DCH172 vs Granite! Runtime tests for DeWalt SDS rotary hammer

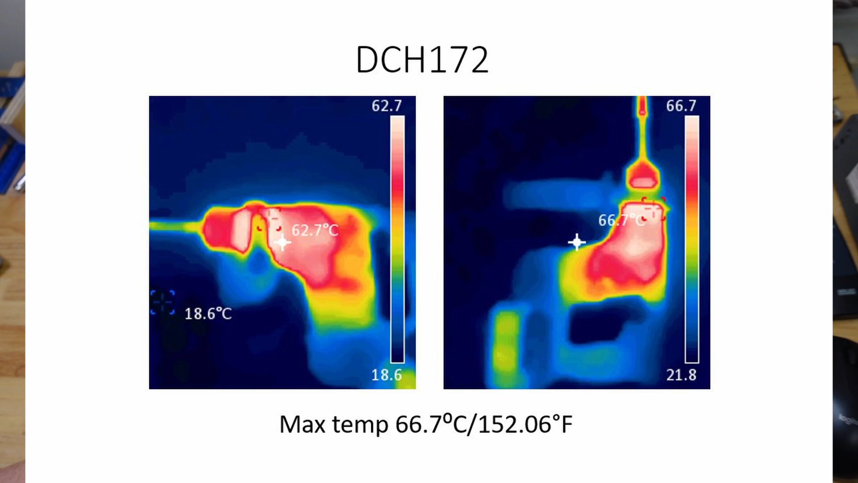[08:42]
Um, whereas some of the other tools I've tested would be getting up to more like 70 or 80. Uh, so yeah, you know, interesting. That is something I do want to explore further because the, the,
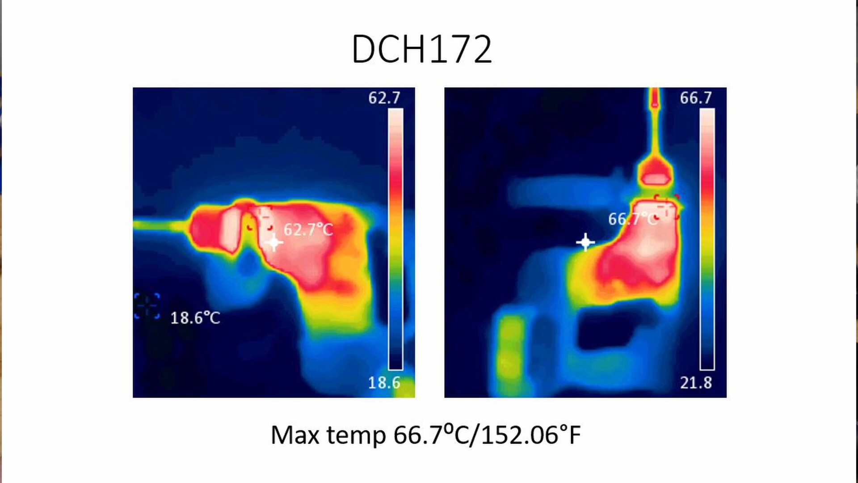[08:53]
the long-term performance of these tools is really going to depend on how cool they can be kept. And the DeWalt's have giant vents on them compared to some of the others.